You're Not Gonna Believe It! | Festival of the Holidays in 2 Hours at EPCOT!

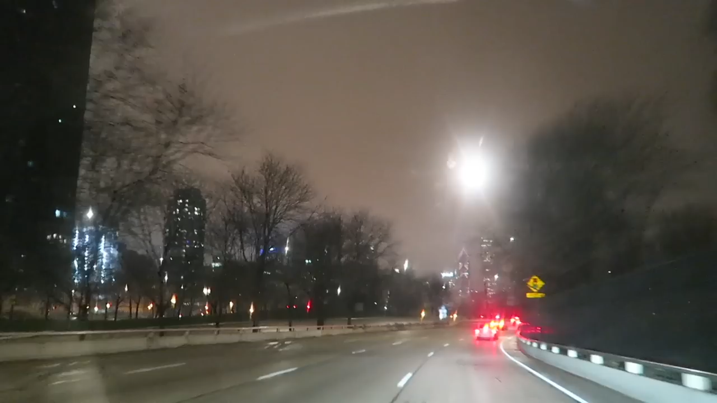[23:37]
Even when it's gloomy and cold and rainy, it looks amazing. And just like that, at 1:10 in the morning, I parked the car back in the parking lot.